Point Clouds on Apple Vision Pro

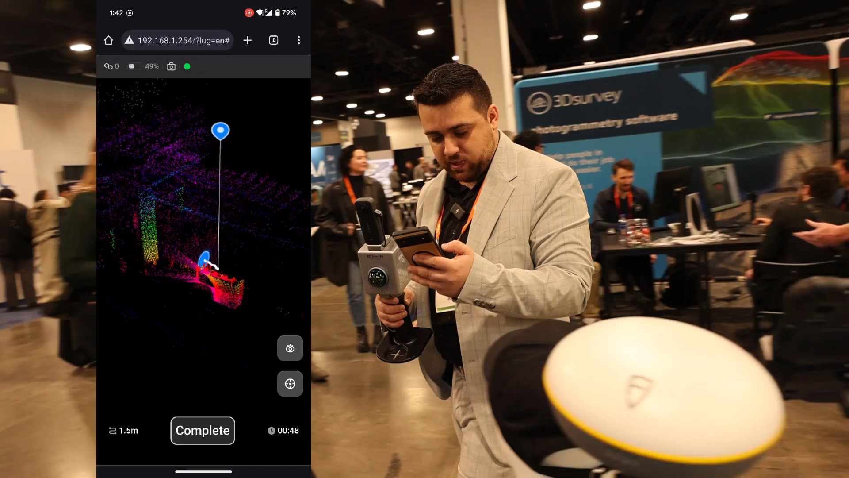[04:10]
You can see the blue circle is us right now. And actually the scanner and the white dots and the red line is the trajectory.
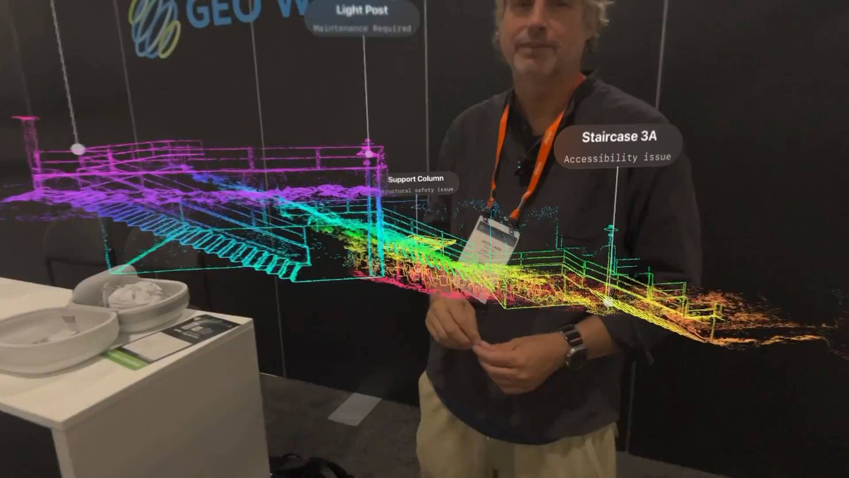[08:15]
Oh, wow. Look at that. So here's a point cloud we loaded on the stairway with some annotations on it.
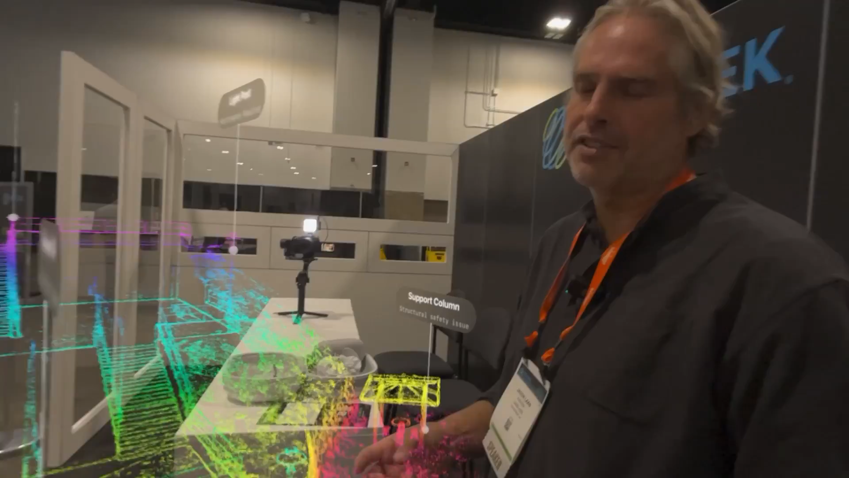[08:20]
That some notes have been made.
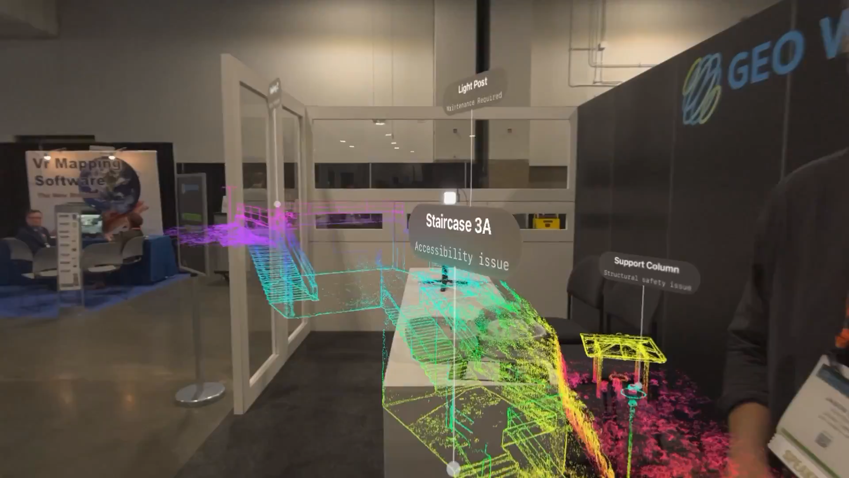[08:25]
So various people can look at the inspection and make comments and share that with other people. It's, you know, it's a lot easier than just looking at it on the screen.
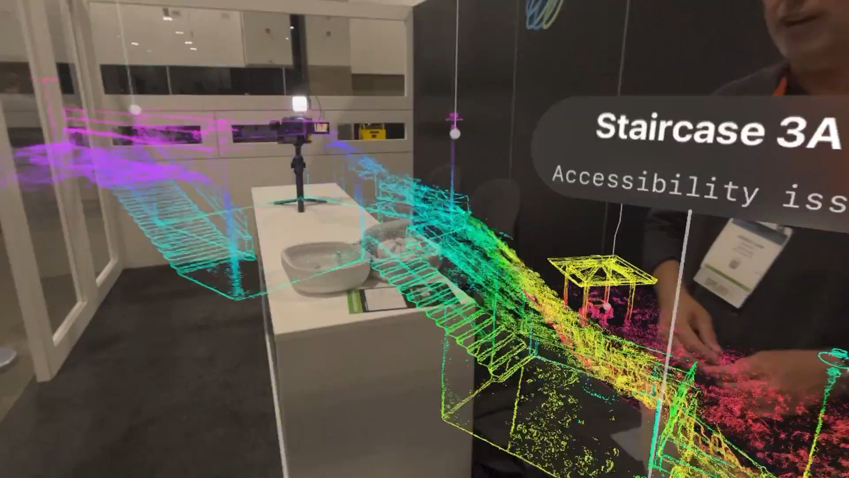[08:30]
And I can see that three point cloud. And I can move this around? Yeah.
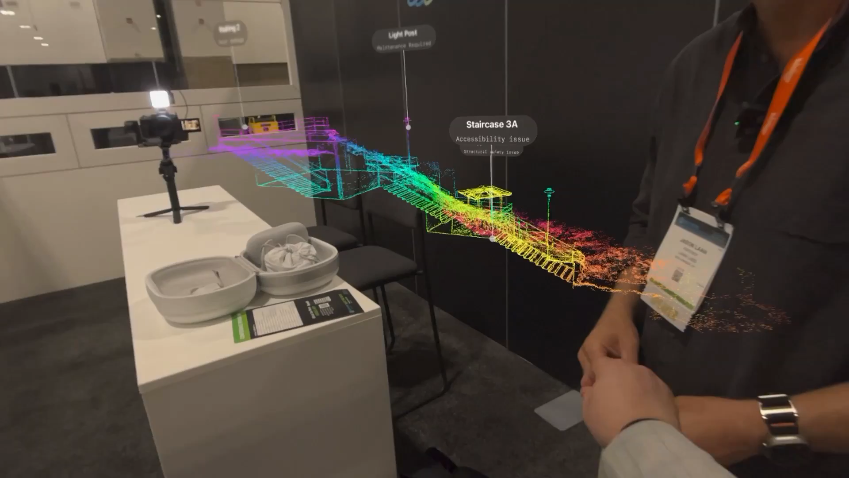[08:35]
It's bouncing away from me.
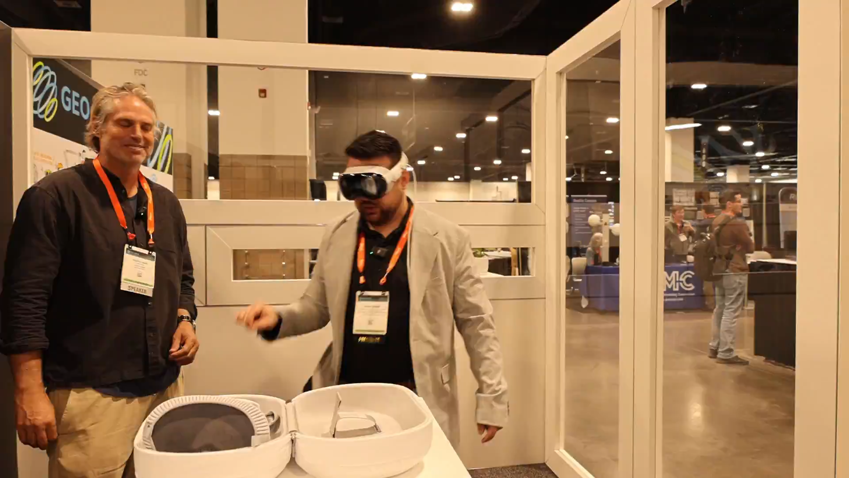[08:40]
There we go. Got it. Wow. And you're like inside of the point cloud.
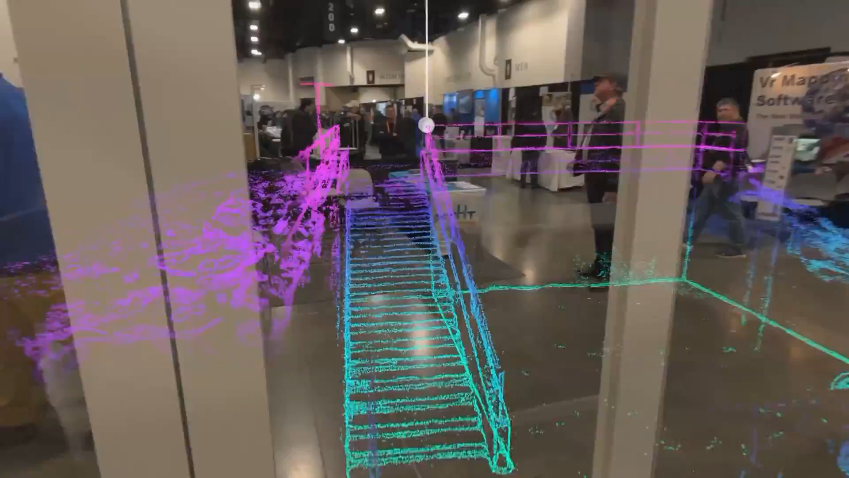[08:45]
You're able to see all the different features, all the details that come in. Like I can actually see each individual point.
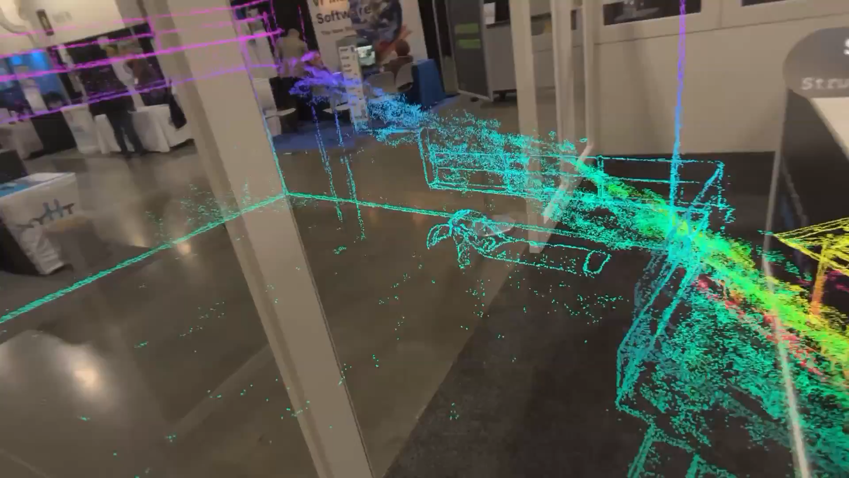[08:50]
Oh, that's really cool. Awesome. That's exciting to see this.